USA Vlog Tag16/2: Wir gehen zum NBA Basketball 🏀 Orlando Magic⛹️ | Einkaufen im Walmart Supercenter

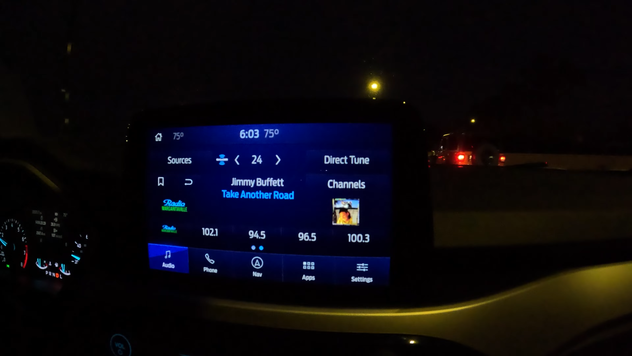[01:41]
Tja, es ist mittlerweile nach 6 Uhr bzw. 18 Uhr.
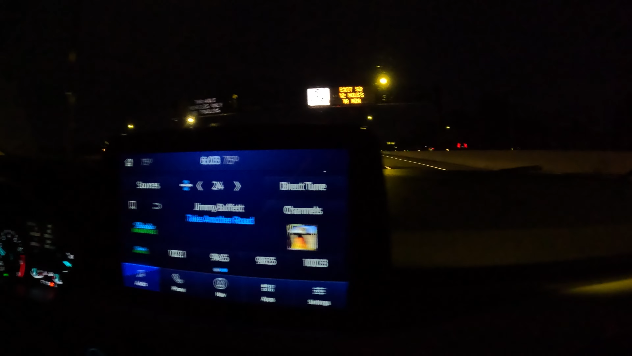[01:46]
Wir wollten eigentlich schon längst da sein, aber ja, leider, leider nicht. Okay, ich glaube, wir haben das so ein bisschen unterschätzt,
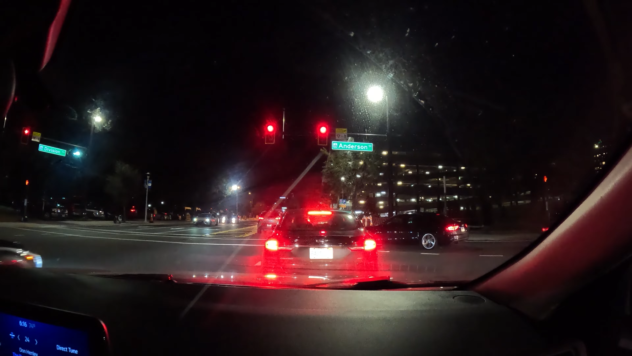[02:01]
wie viel hier so an Verkehr los sein wird. Wir wollen wohl alle zum Spiel, hier ist alles dicht.